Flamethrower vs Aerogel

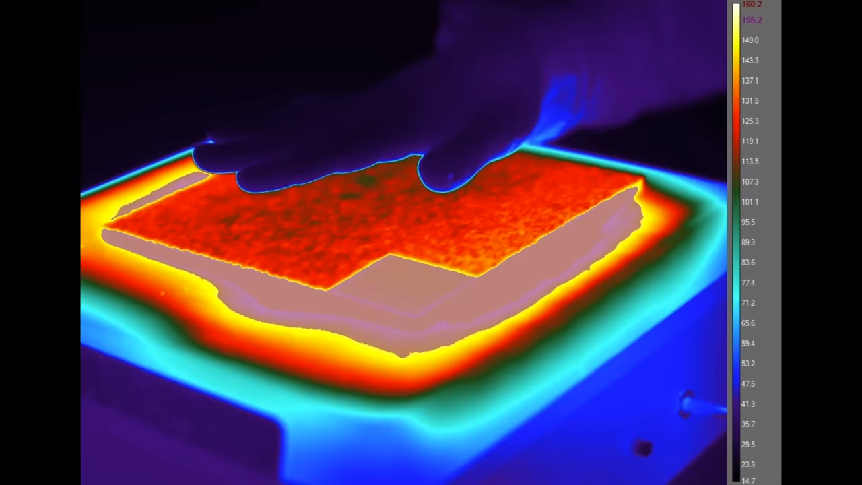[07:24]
But even that millimeter of aerogel means that you can touch something that otherwise you would be totally unable to touch.
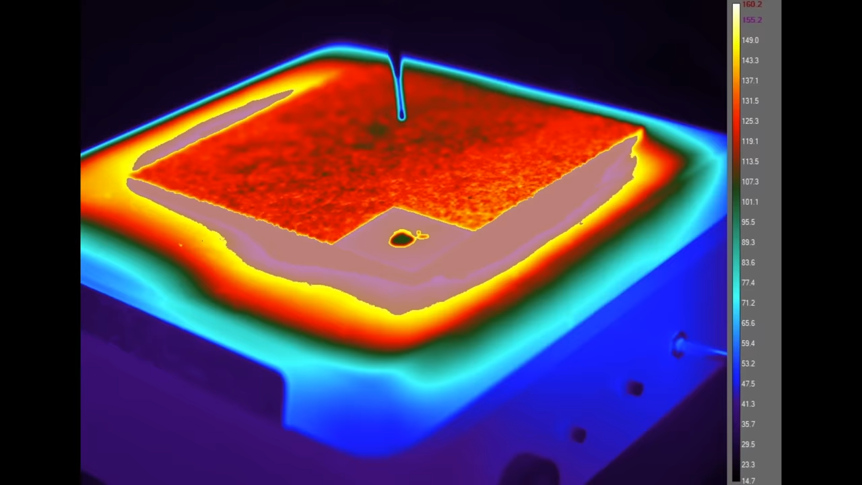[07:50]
Yep, that boils. So we can see.
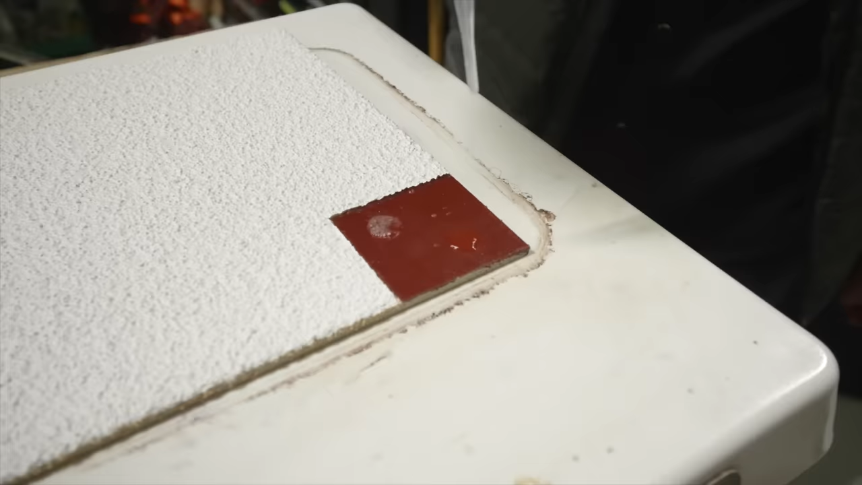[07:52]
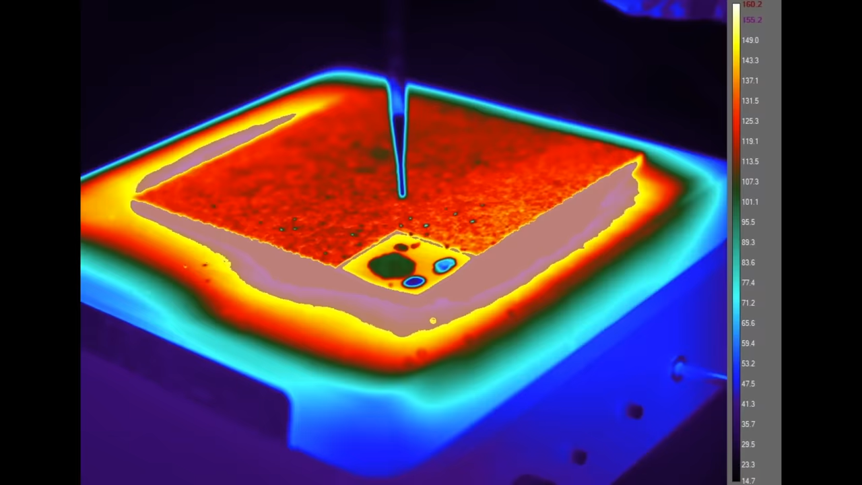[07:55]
That's what's really cool is the drops that splattered off onto the aerolong coating are not boiling. Let's have a look here.
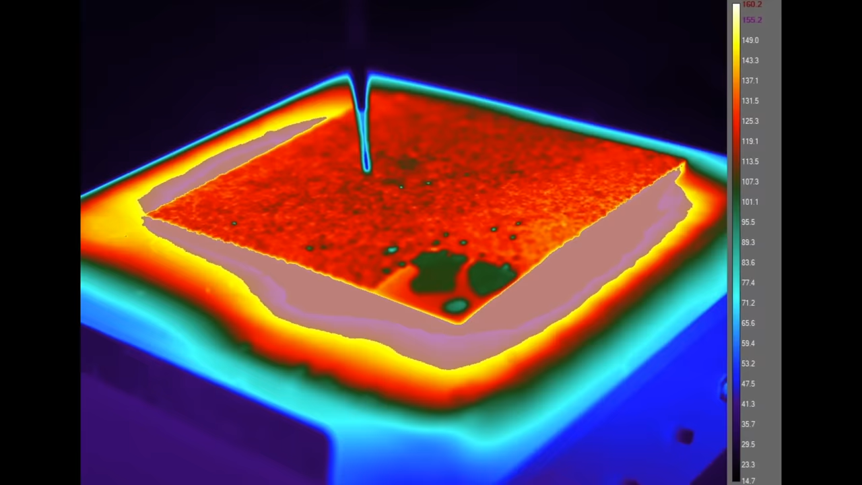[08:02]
And this water doesn't boil. Put your finger right next to the metal one.